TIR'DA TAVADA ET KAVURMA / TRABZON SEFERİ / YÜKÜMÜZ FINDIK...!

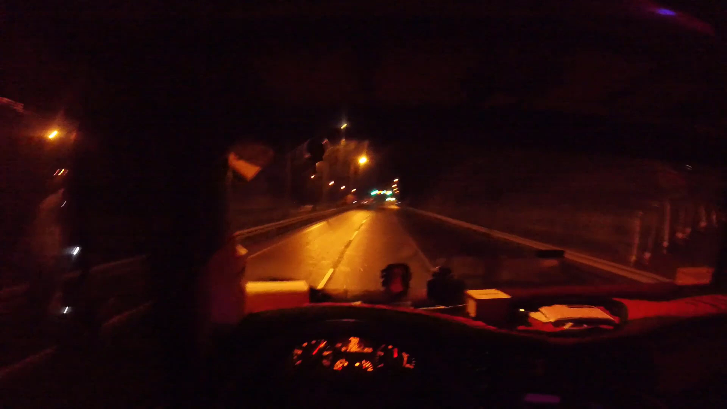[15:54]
Bas babam bas, bas babam bas. Neymiş bu gece boşaltacaklarmış arabaları. Bas gel. Şimdi iki araba gitti boşalmaya. Onlar oradalar. Tabi onlar benden 3-4 saat önce çıktılar. Ben yüklerken bir oradan yükle, bir oradan yükle, kaldık bu saate. Şimdi orada yeni tünellerdeyiz.
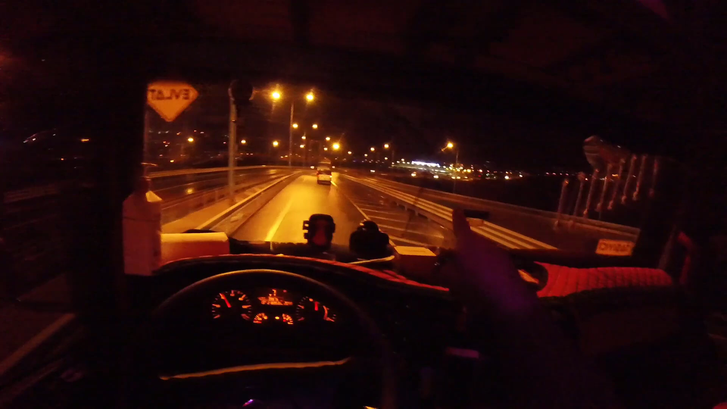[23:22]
Şu karşıda görmüş olduğunuz yerde arkadaşlar Ordu otobüs terminali, yeni yapılan. Şehirler arası otobüs, otogar. Merhaba arkadaşlar.